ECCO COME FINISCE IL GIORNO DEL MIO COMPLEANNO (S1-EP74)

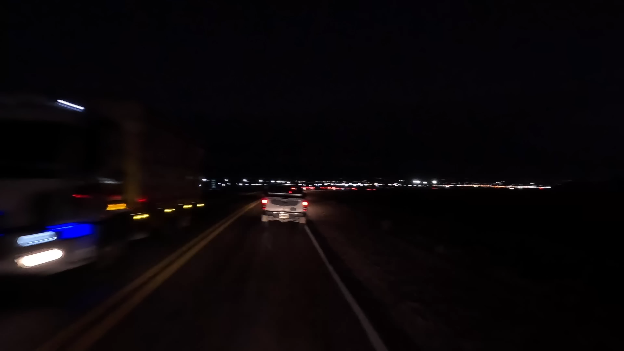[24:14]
La distesa della città di San Juan, un'infinità di luci, poco più di 100.000 abitanti.
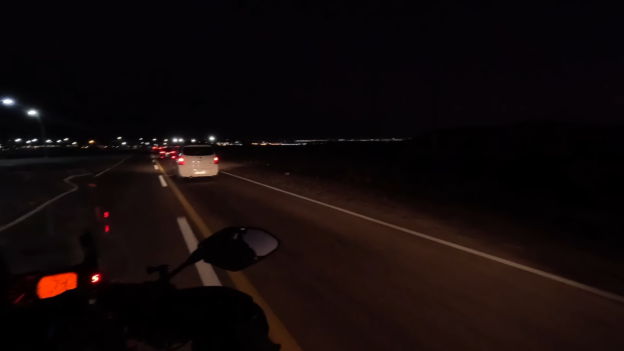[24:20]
Questa fila di macchine dovrebbe essere il ritorno dalla festa del 1° maggio degli abitanti di San Juan. Dovremmo essere a circa 10 km dalla nostra casa.
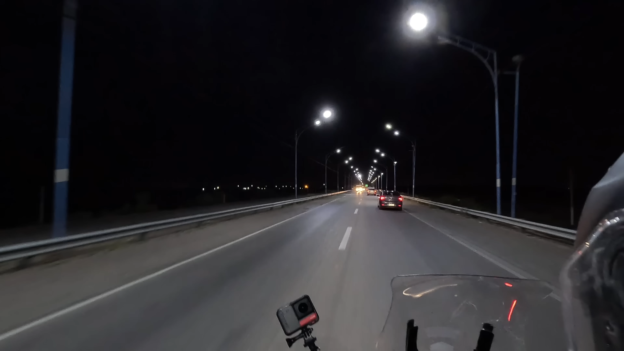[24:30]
Dovremmo essere quasi arrivati tra le vie del centro,